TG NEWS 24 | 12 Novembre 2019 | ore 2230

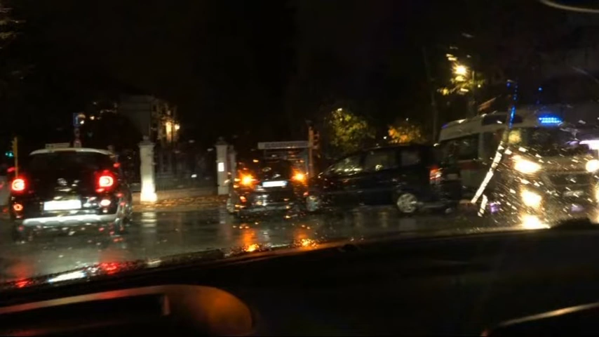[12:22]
Si sono scontrate due auto, su una stava viaggiando un uomo anche con due bambini, nessuno è rimasto ferito per fortuna in modo rilevante, anche i bambini sono stati portati per accertamenti al pronto soccorso e come appunto ci ha confermato la polizia locale stanno bene. E sono rimasti tutti illesi, anche i sei bambini che viaggiavano a bordo di uno scuolabus rimasto coinvolto invece nel pomeriggio in un sinistro,